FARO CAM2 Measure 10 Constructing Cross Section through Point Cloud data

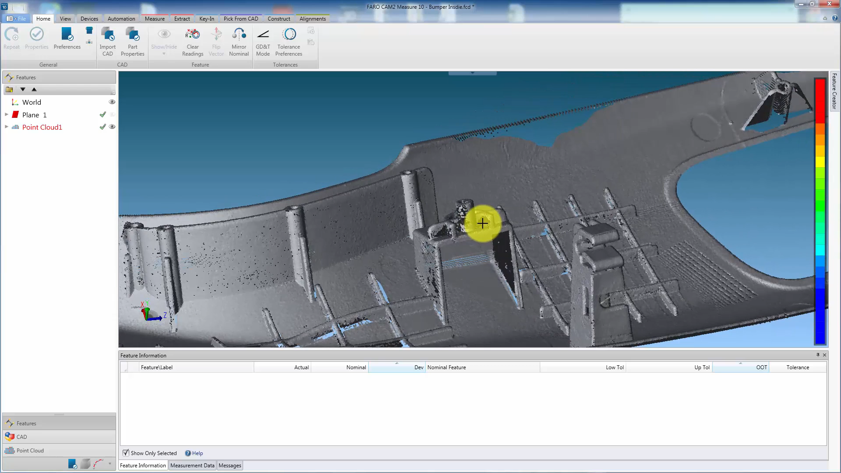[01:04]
This can be an existing plane, or in this case, we can extract the plane from the point cloud by using the probing method.
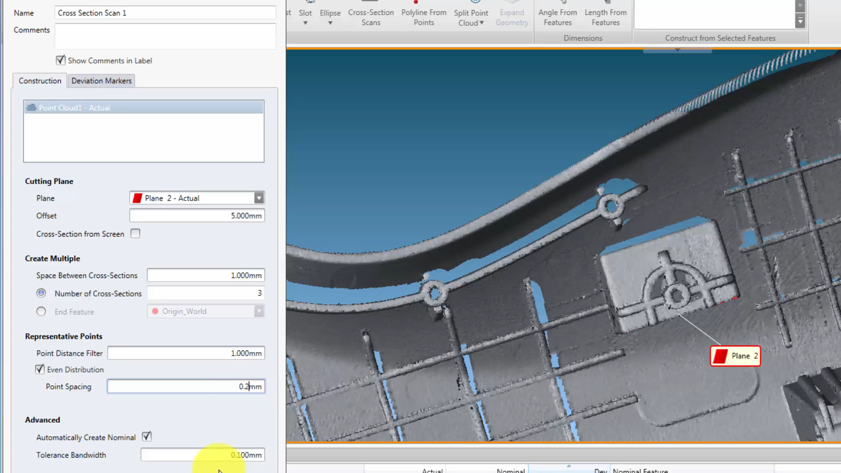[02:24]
Using even distribution and entering a value will equally space the points on the cross section to this value. Using automatically create nominal will also create the same cross section through the aligned CAD for comparison. The tolerance bandwidth value is the thickness of the virtual cut.
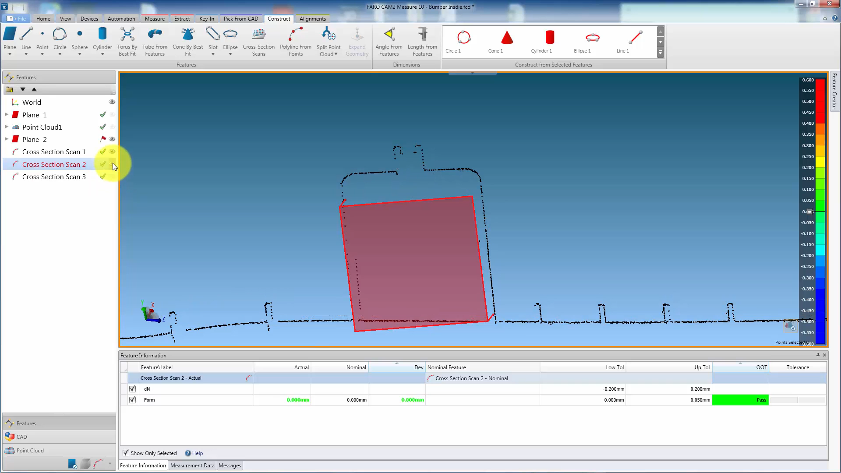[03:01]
It is possible to edit the properties of a cross section, by double clicking on it, using the left hand mouse button.
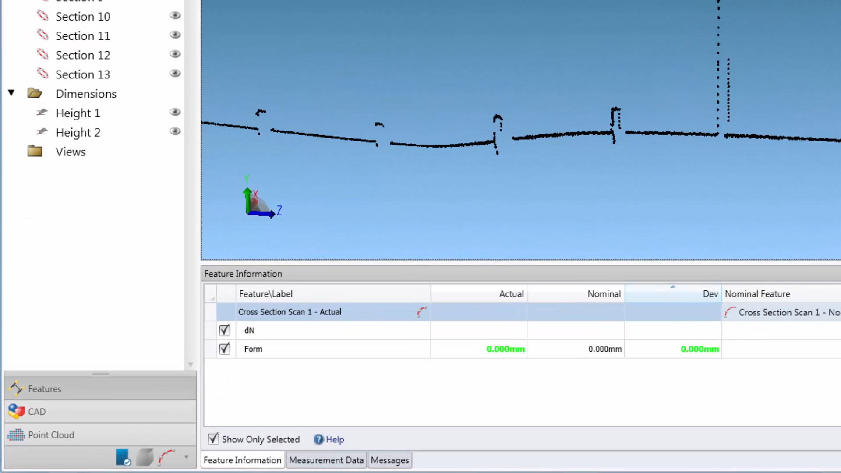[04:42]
Each dimension is added to the features panel. We can also calculate a radius, by making a single selection of points.
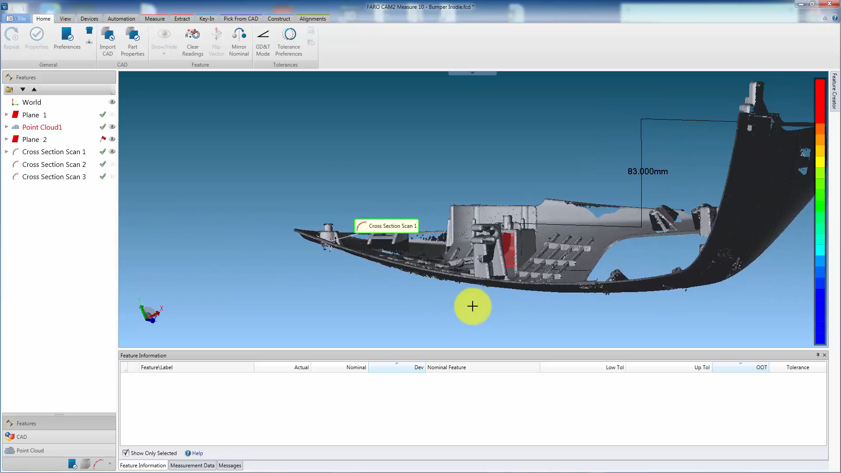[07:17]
Hide them by selecting the eye symbol to the right of the cross-section in the Feature Panel.
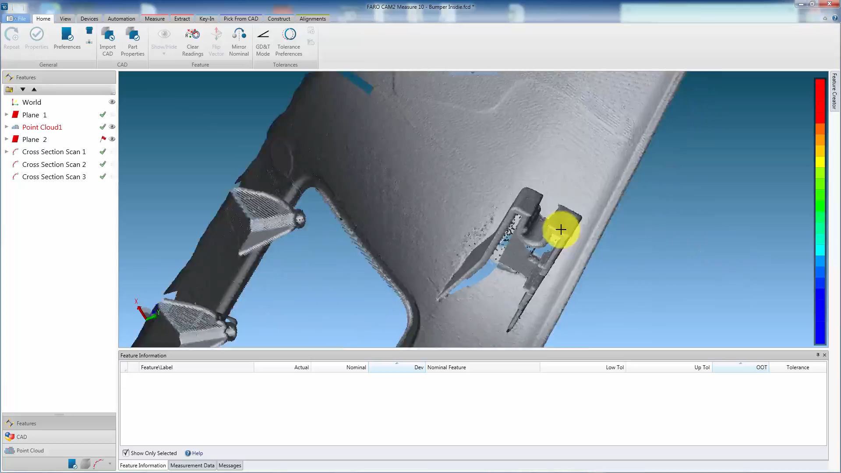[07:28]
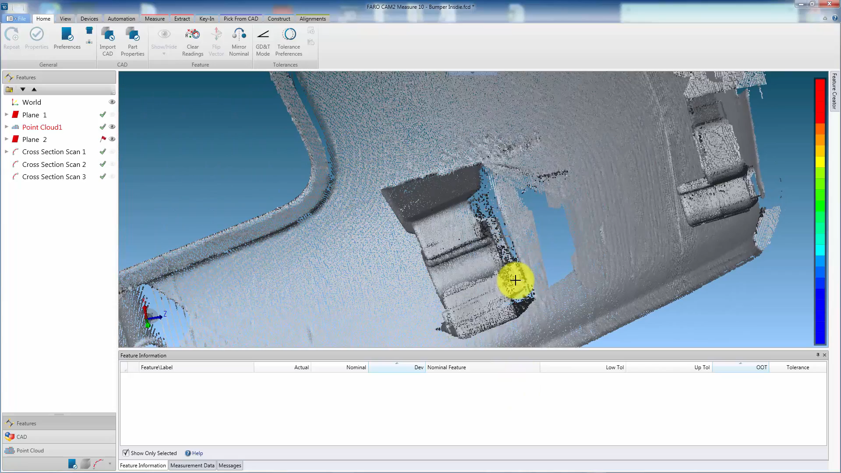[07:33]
We can also create a cross-section from the screen. In the Cross-Section Properties window, simply check the Cross-Section from Screen Box. Then track the line across the required area. This replaces the Cutting Plane, and all other options are still available.
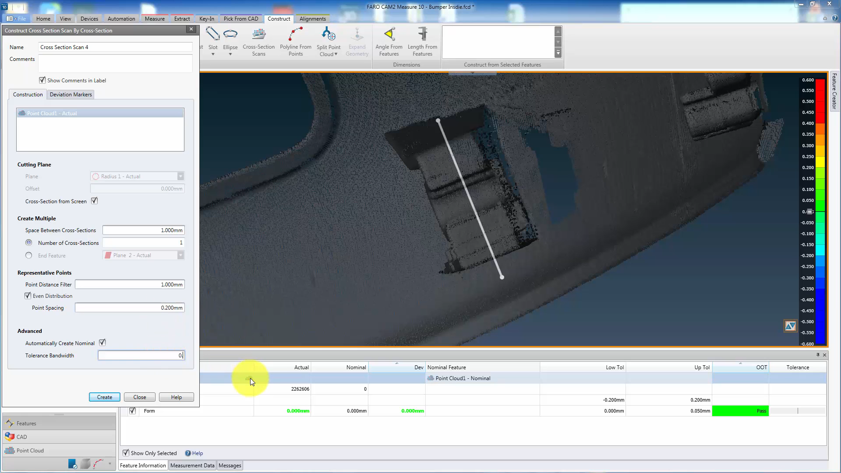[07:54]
Press Create.
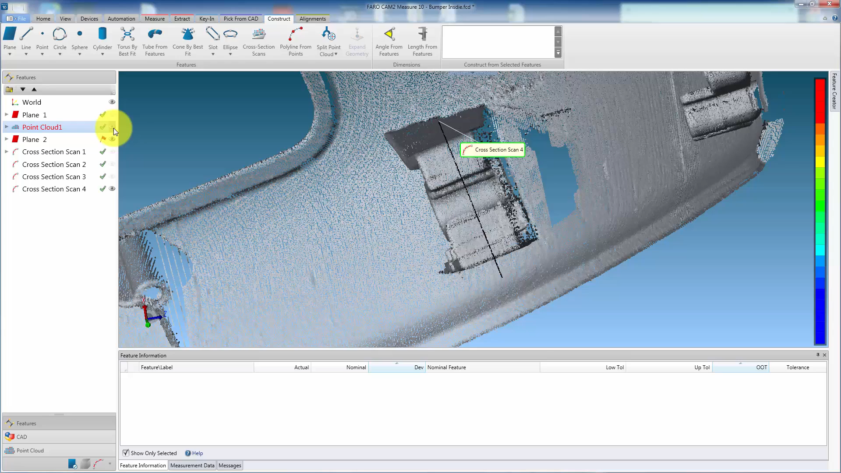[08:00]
The advantage of this method is that the cross-section is limited to the length of the line.